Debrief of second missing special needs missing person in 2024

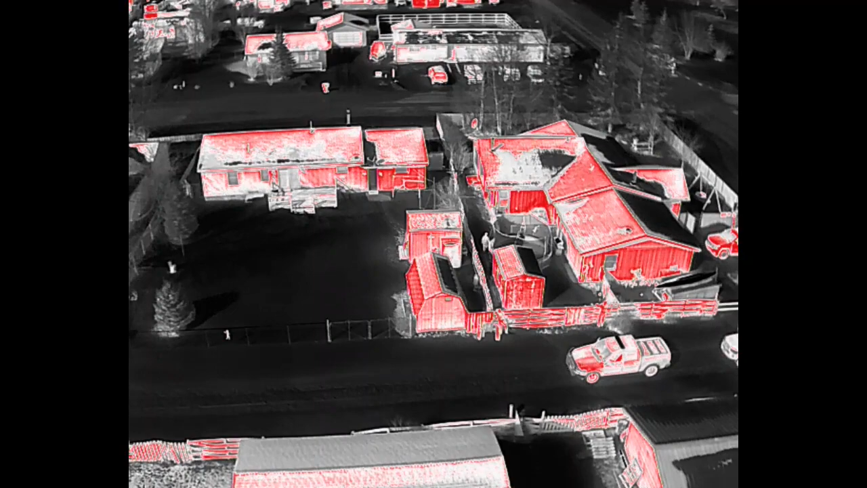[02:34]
The house on your left. With the green fence around it? I saw her running in the backyard there. Towards the alley?
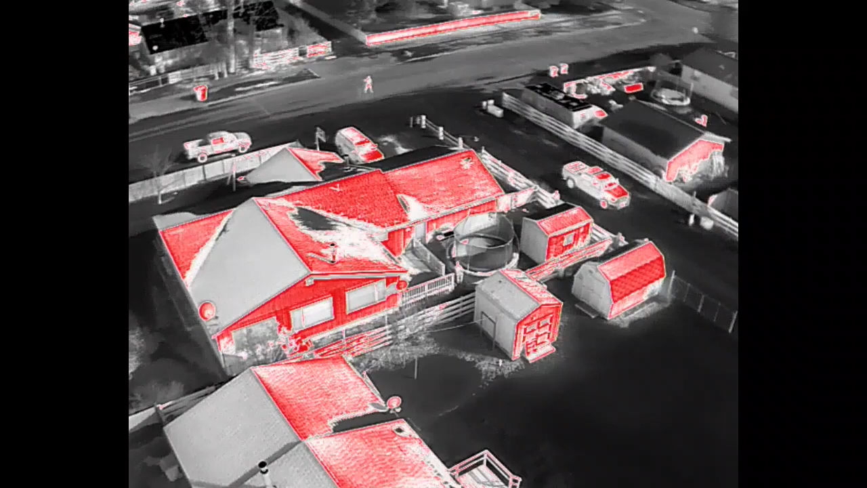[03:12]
She's crouching under the trampoline currently. Dispatch, copy, 10-15 hours.
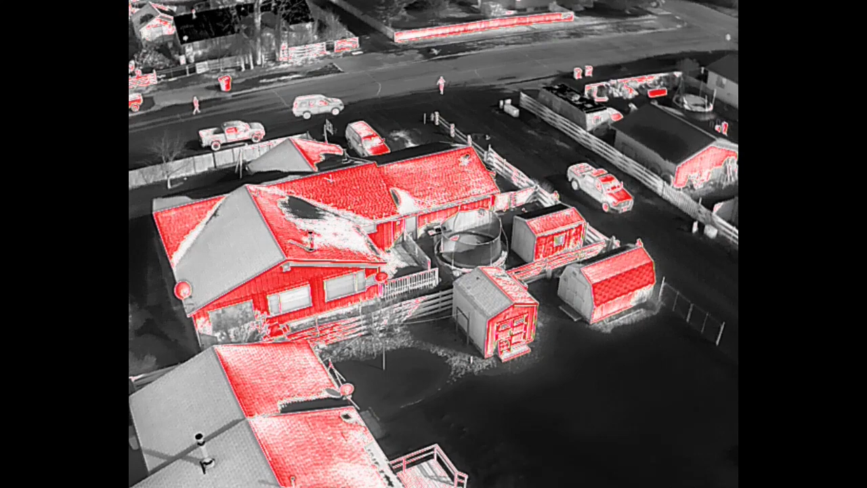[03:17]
2350, 23-1. Yeah, if we could back the drone off, it's kind of scaring her. Copy.